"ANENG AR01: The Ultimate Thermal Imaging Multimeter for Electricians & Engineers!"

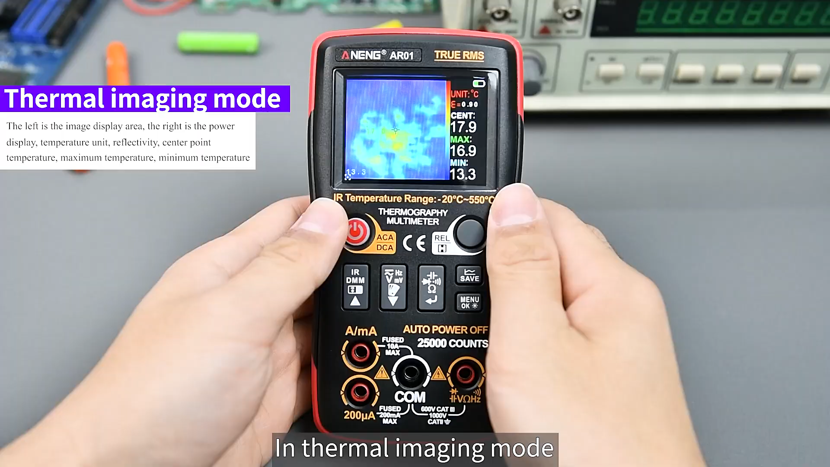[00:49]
On screen: spot 17.9°C, max 16.9°C, min 13.3°C
This large area is the image display area. Temperature unit. Emissivity.
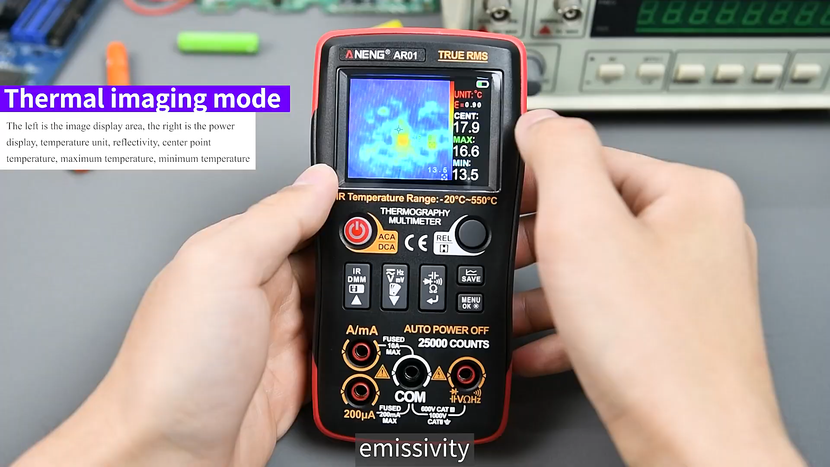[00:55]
On screen: max 16.6°C, min 13.5°C
Real-time temperature. Maximum temperature. Minimum temperature. Press IRDMM.
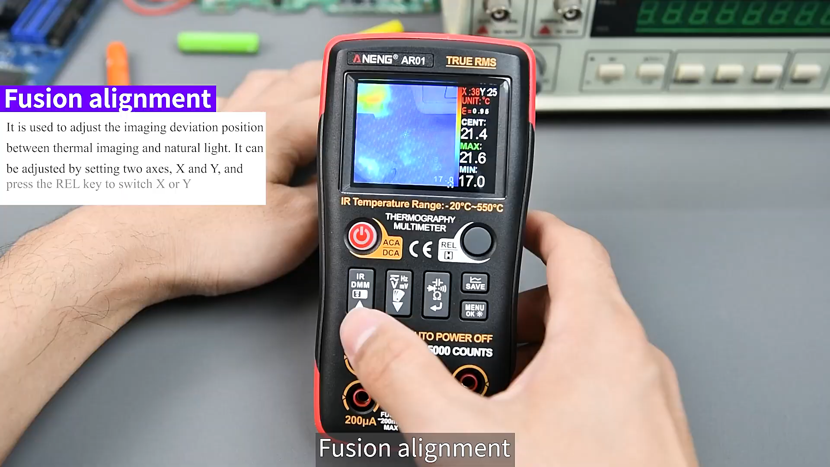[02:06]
On screen: max 21.6°C, min 17.0°C
Calibration based on distance. To improve the measurement progress and effectiveness.
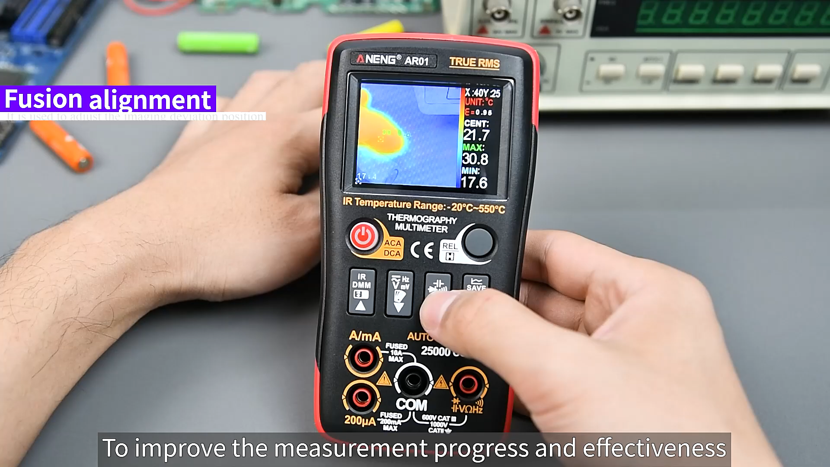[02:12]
On screen: max 30.8°C, min 17.6°C
Thermal imaging can reveal the high temperature point of the circuit board.
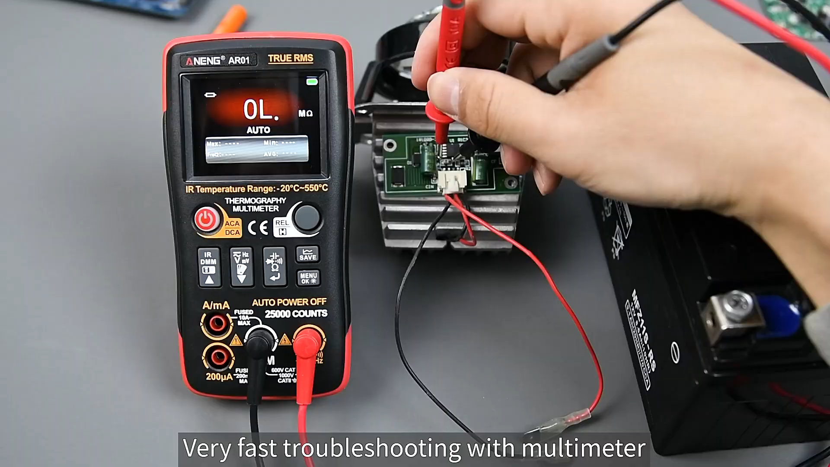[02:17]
Very fast troubleshooting with multimeters. High maintenance efficiency. It is used for car maintenance inspection.
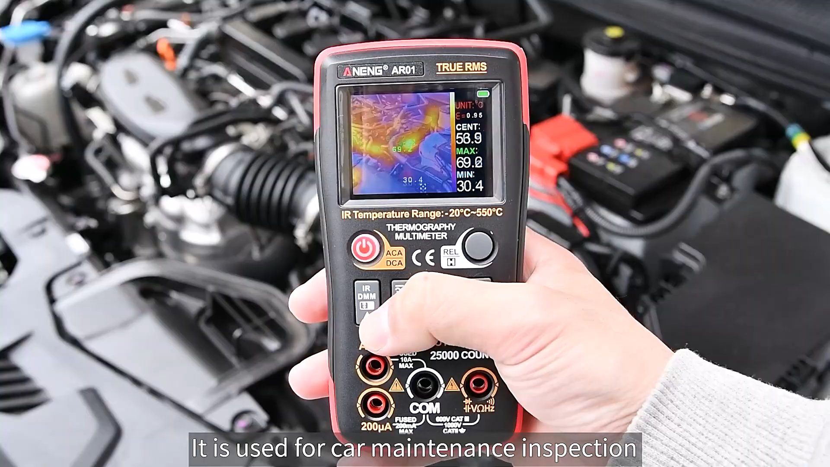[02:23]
It can help you greatly improve the maintenance progress.
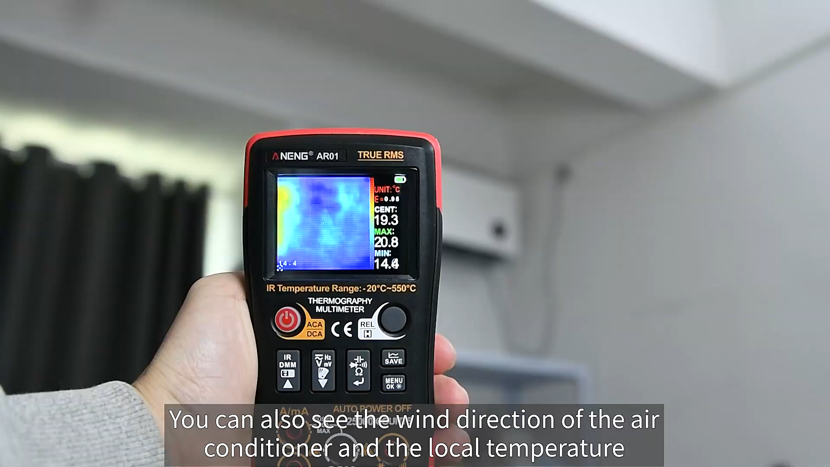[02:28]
On screen: max 20.8°C
You can also see the wind direction of the air conditioner and the local temperature.
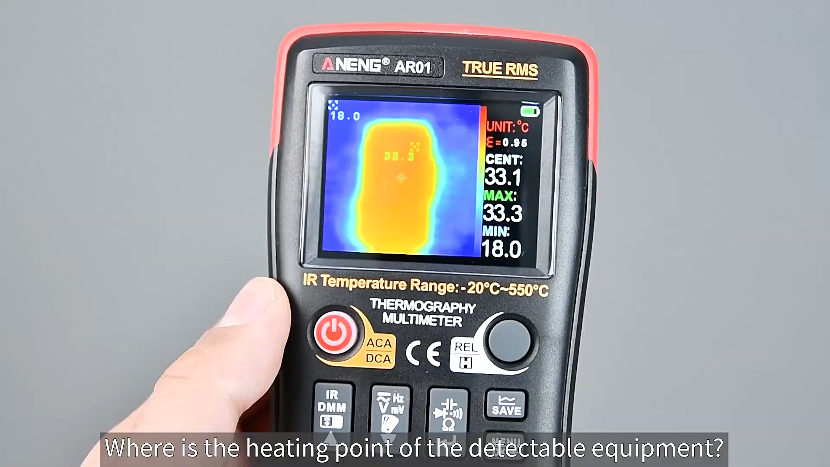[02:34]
On screen: max 33.3°C, min 18.0°C
Where is the heating point of the detectable equipment? Long press the IRDMM key. Enter multimeter mode.